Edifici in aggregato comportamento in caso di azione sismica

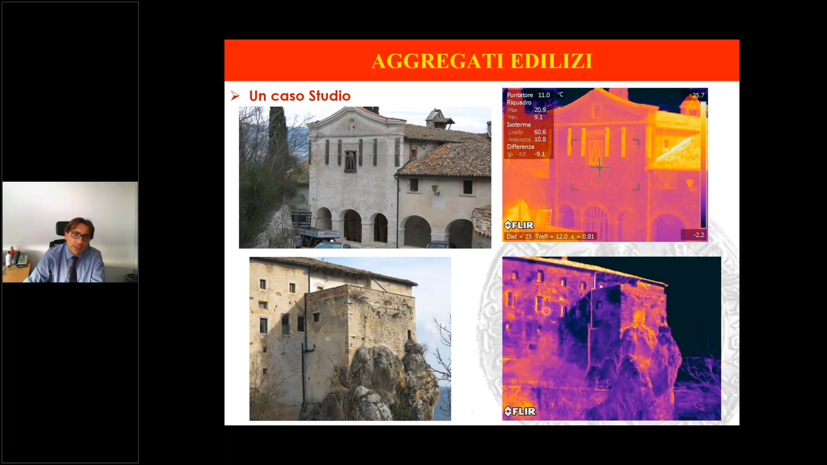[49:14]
On screen: spot 11.0°C
sia stata spinta a fase di conoscenza anche attraverso l'utilizzo delle termocamere e qui vedete come si sia potuto ricostruire